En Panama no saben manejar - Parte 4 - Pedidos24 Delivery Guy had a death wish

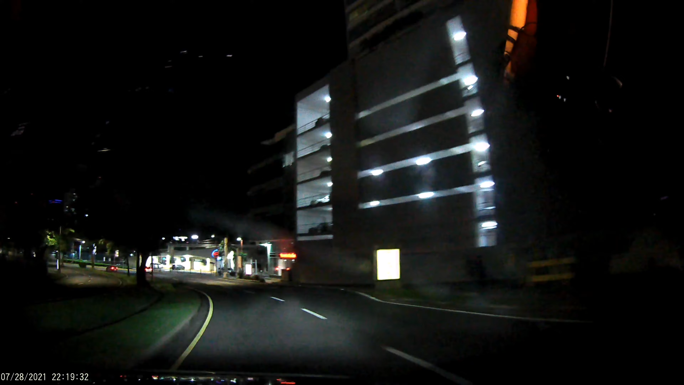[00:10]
Yeah, there's a bunch of places like that here I mean, they gotta figure out how to combine forces and pay less rent It was green Yeah, yeah, yeah, yeah, he fucked it Yeah, it was green, don't say me, it was my fault No, no, I thought for sure he was dead I thought for sure he was dead The first turn was good Good thing you got a fucking $80,000,
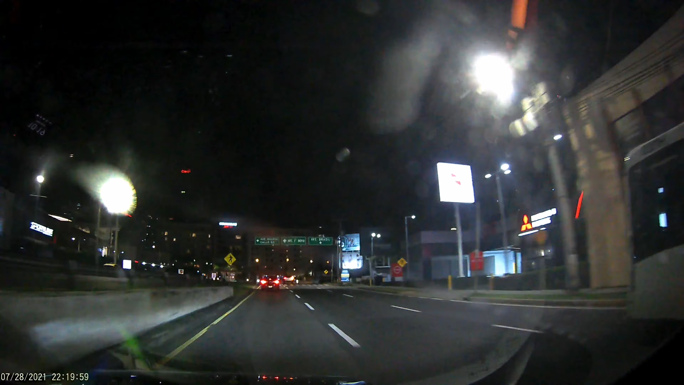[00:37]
$90,000 car I didn't know if he was gonna stop Yeah That's why